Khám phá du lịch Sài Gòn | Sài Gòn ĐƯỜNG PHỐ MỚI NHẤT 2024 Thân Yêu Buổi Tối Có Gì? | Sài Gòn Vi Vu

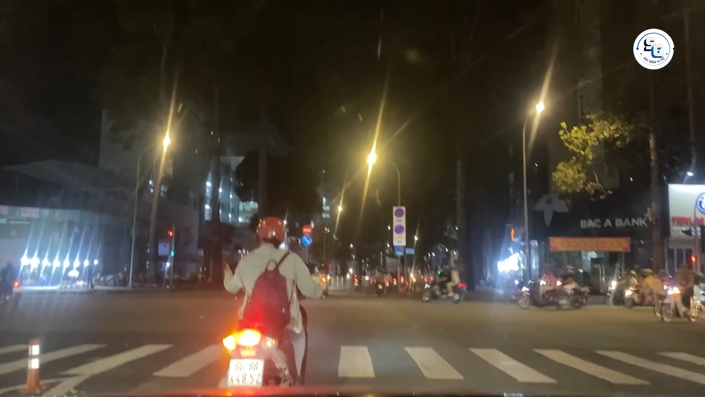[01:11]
Vào buổi tối thì ánh đèn đường và đèn từ các cửa hàng rực sáng dọc theo con đường tạo nên không gian sôi động. Dòng xe cộ qua lại đông đúc từ tầm 18 đến 21 giờ tối. Không khí buổi tối mang đến sự phấn khởi. Đường Nguyễn Tri Phương nổi tiếng là con đường ẩm thực với rất nhiều quán ăn và hàng rong bán đủ loại món ăn vặt hấp dẫn.
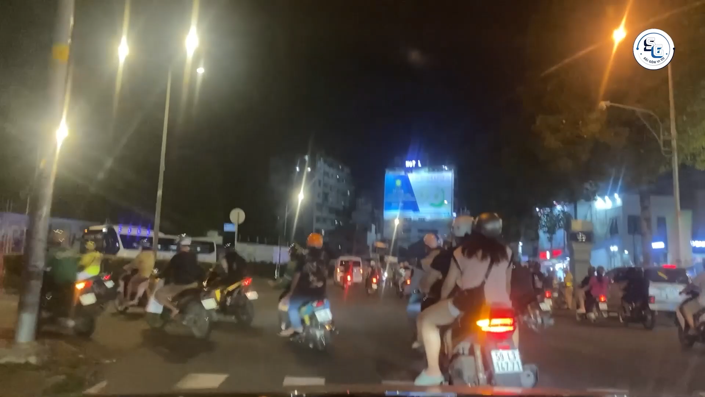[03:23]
Gần khu vực Nguyễn Tri Phương thì cũng có một số chợ đen và khu mua sắm nhỏ bán các mặt hàng bình dân. Người dân và du khách có thể ghé thăm mua sắm quần áo, phụ kiện hoặc đơn giản chỉ để dạo chợ, ngắm nhìn và cảm nhận không khí buôn bán nhộn nhịp.
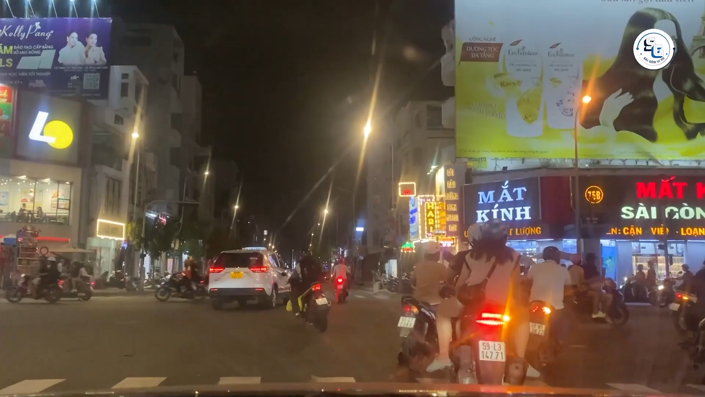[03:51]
Đây là cầu Nguyễn Tri Phương các bạn. Cái cầu này nối liền quận 5 và quận 8 bắc qua kênh Tàu Hũ,
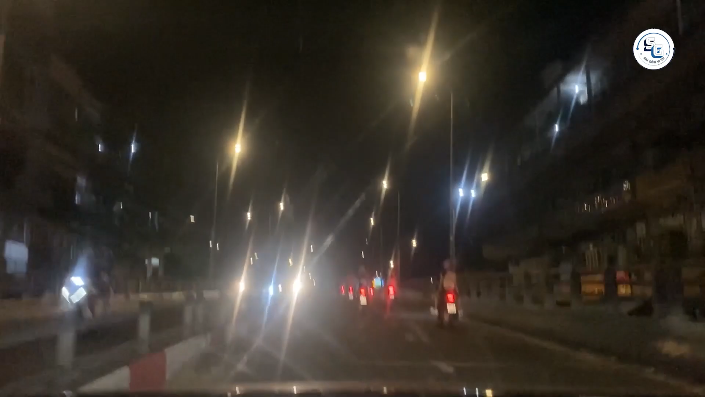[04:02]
là tuyến đường lưu thông quan trọng và cũng là địa điểm quen thuộc của người dân thành phố. Từ cầu Nguyễn Tri Phương này thì ta có thể nhìn thấy toàn cảnh kênh Tàu Hũ với các dãy nhà bên bờ kênh cùng ánh đèn sáng rực. Nhìn xa hơn là các khu cao tầng và đèn đường lấp lánh.
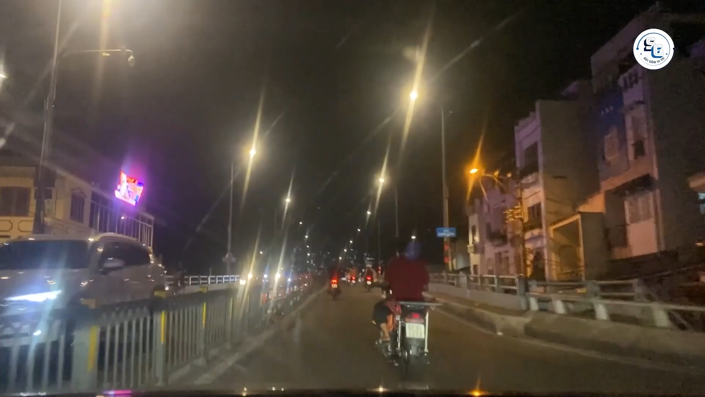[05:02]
Đây là cây cầu nối quận 5 và quận 8, thành phố Hồ Chí Minh, nằm trên trục nối dài giữa cầu Nguyễn Tri Phương và kênh Đôi. Đây là một trong những cây cầu quan trọng của khu vực phía nam thành phố, góp phần hỗ trợ lưu thông giữa các quận nội thành và ngoại thành phía nam.
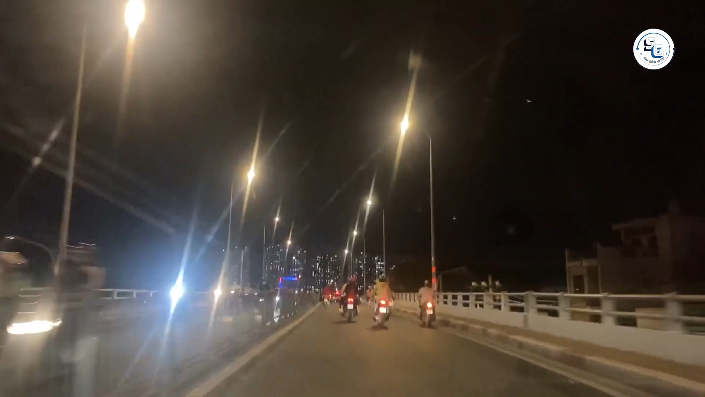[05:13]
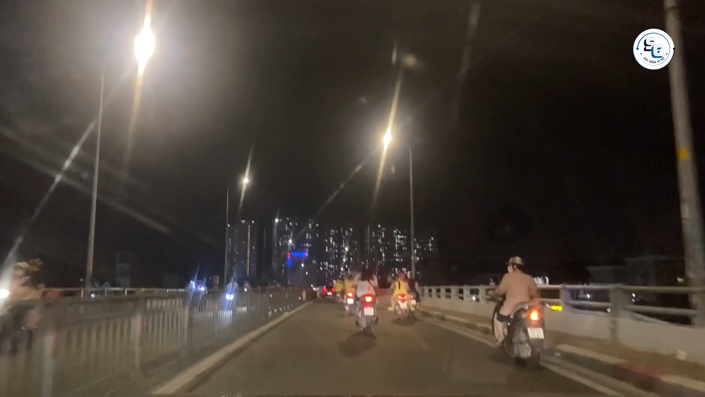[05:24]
Cầu Chánh Hưng vào buổi tối thì tấp nập xe cộ qua lại, nhiều người chọn đi qua cây cầu này để tránh các tuyến đường lớn vào giờ cao điểm. Cầu Chánh Hưng thì nằm gần nhiều khu chợ và điểm buôn bán, vì vậy vào buổi tối nhiều người qua lại nơi đây để mua sắm hoặc đi dạo. Đi hết cầu Chánh Hưng, chúng ta sẽ gặp đường Phạm Hùng.
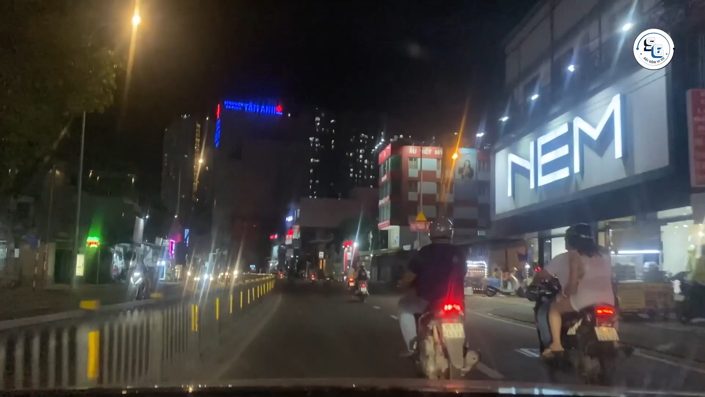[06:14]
phản ánh rõ nhịp sống nhộn nhịp của thành phố. Khu vực này thì đặc biệt tấp nập vào khoảng
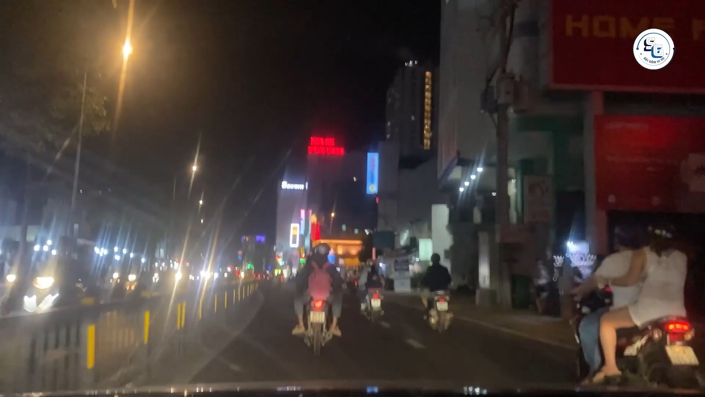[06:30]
18-21 giờ tối khi dòng xe cộ qua lại đông đúc, nhất là tại các giao lộ lớn như đoạn giao với Nguyễn Văn Linh hay là cầu Chánh Hưng như chúng ta vừa mới đi qua. Buổi tối thì đường Phạm Hùng thường xuyên có mật độ giao thông cao, đặc biệt ở các khu vực cầu Nguyễn Tri Phương, cầu Chánh Hưng.
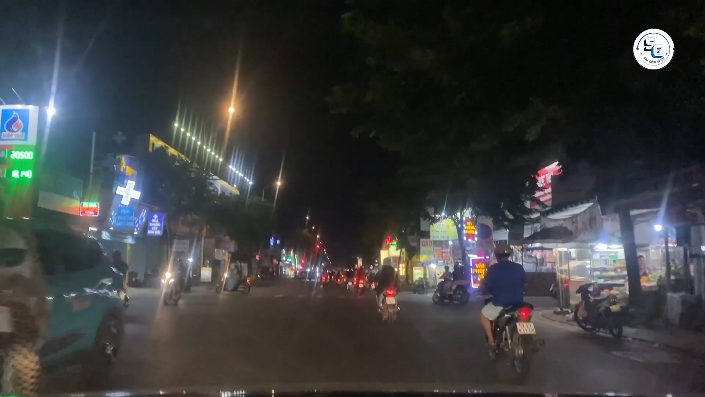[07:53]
Một số cửa hàng tiện lợi và siêu thị mini như Circle K, Nước Hóa Xanh mở cửa xuyên đêm, phục vụ nhu cầu của người dân. Dọc đường Phạm Hùng thì các bạn có thể thấy có rất nhiều quán cà phê sân vườn và quán cà phê hiện đại. Đây là nơi lý tưởng để gặp gỡ bạn bè, trò chuyện hay người dân nghỉ ngơi sau một ngày dài.
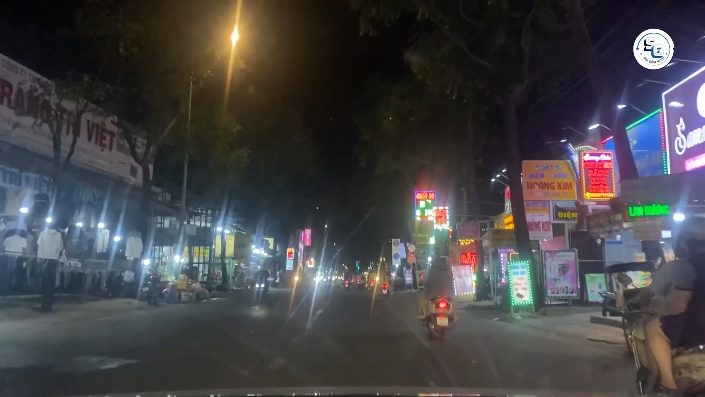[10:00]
Những nhóm bạn trẻ hoặc gia đình thường tụ tập bên các quán cà phê hoặc khu vực gần cầu để trò chuyện, tận hưởng không gian buổi tối. Đi xa hơn về phía nam thì đường Phạm Hùng sẽ giao với đường Nguyễn Văn Linh, mở ra một không gian thoáng đãng hơn. Tại đây thì nhiều khu vực thương mại và dịch vụ xuất hiện phục vụ nhu cầu của cư dân khu vực Bình Chánh và người đi đường.
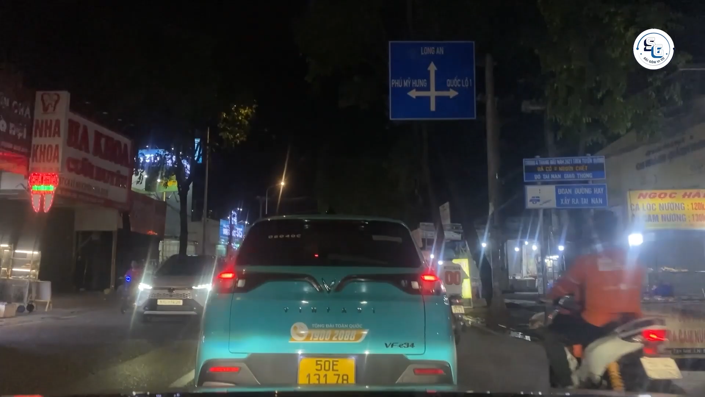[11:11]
Đường Nguyễn Văn Linh thì các bạn có thể thấy là mặt đường rất là rộng, trải phân cách cây xanh lớn, tạo cảm giác rộng rãi, mát mẻ vào buổi tối. Vào giờ này thì hiện tại là khoảng 8 giờ tối các bạn, xe cộ cũng vơi dần, nhất là khi ra xa khu trung tâm. Chỉ còn lại các loại xe tải, container lưu thông vào khu vực Bình Chánh.
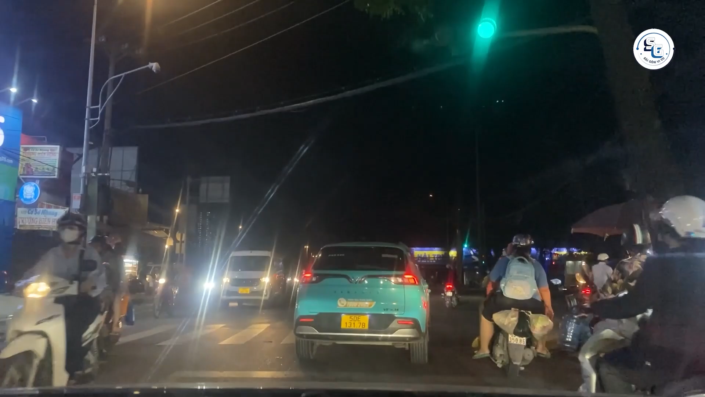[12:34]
Do đó thì vào buổi tối, khu vực này thường có nhiều xe lớn qua lại. Tuy nhiên vào khung giờ đêm muộn, số lượng xe cộ cũng giảm đi khá nhiều, tạo cảm giác thông thoáng hơn.
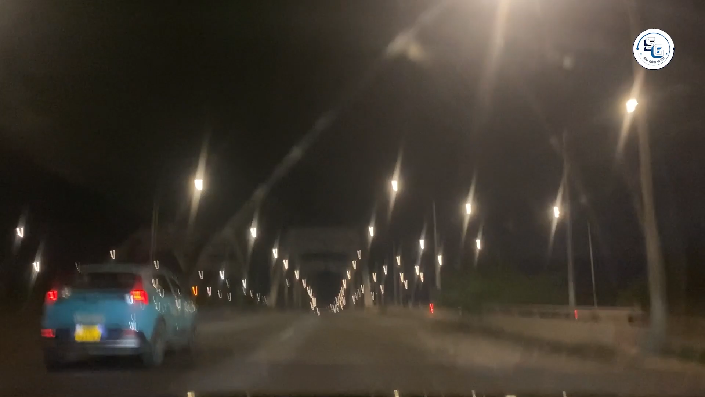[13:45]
những cửa hàng tiện lợi để phục vụ 24/24.
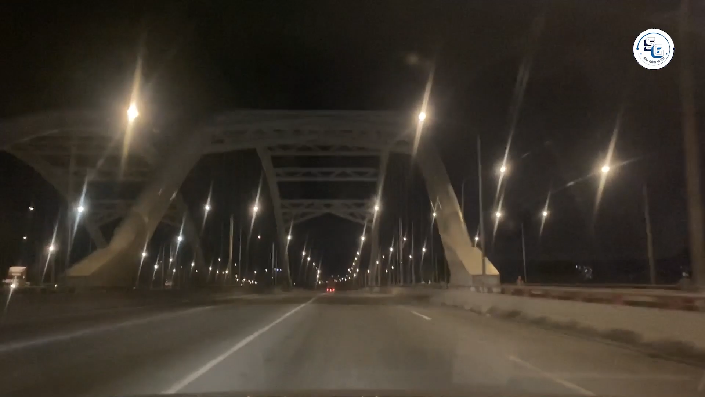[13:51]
Đường Nguyễn Văn Linh ở Bình Chánh vào buổi tối là một khung cảnh hoàn toàn khác với vẻ nóng nhiệt của trung tâm thành phố.